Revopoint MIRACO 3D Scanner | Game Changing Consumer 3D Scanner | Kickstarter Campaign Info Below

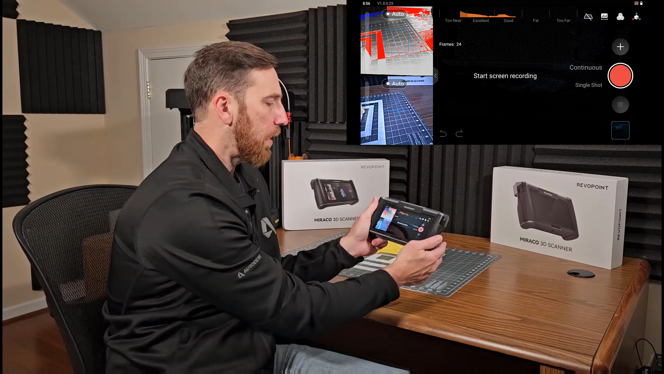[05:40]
And the first thing that we notice is it looks very much like RevoScan's desktop software. And that's by no accident. Everything that we can do there, we can do here. But there are some new additions.
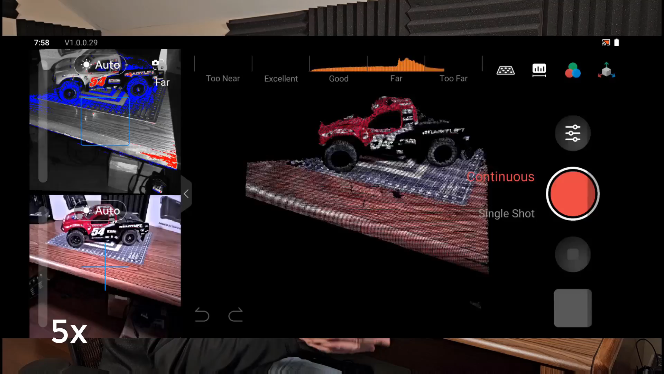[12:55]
On the shiny black, it's just not picking up anything except for, in some cases, around the stickers, it's picking those up.
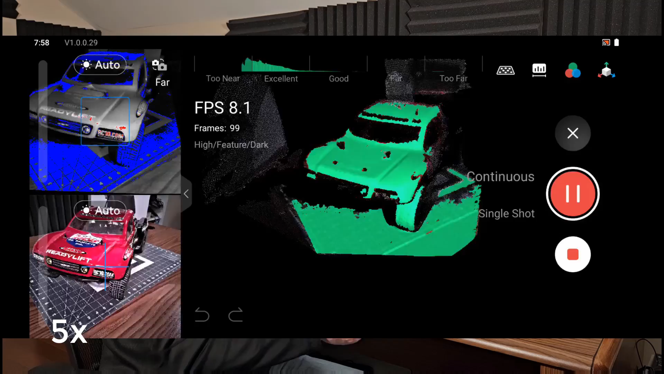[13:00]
But this is what you would expect.
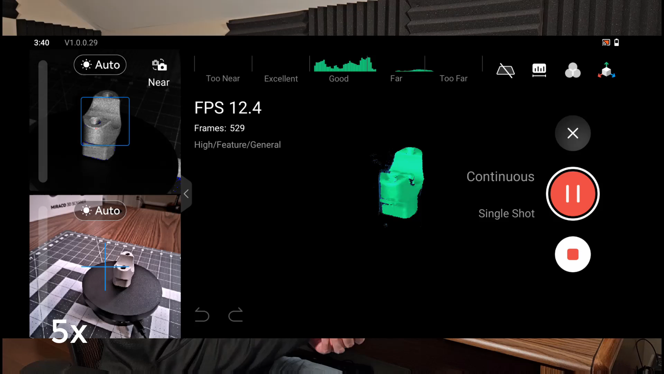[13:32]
But the corners and edges are pretty shiny. The paint doesn't stick to those edges. Using it on a turntable in the near mode, so we get the highest single frame precision, actually does a pretty good job.
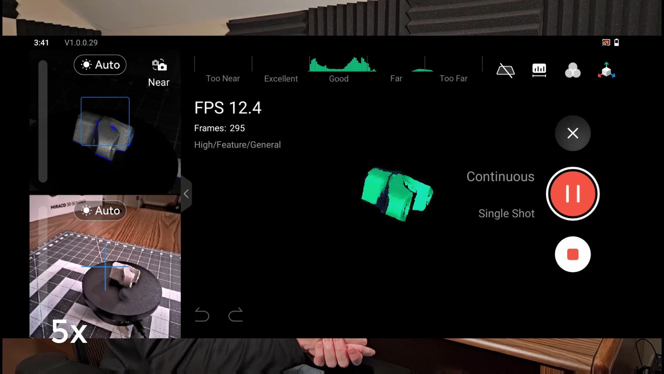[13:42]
So, it captures the data exactly like we would expect.
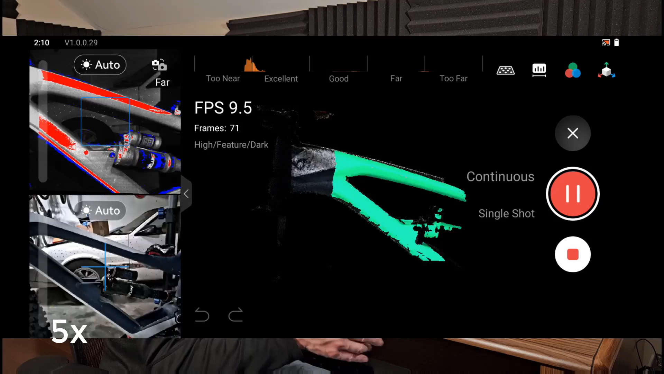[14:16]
But when we use the dark option, it actually does a really good job of capturing that data. Alright, the next thing that we looked at is the Mitsubishi Starian.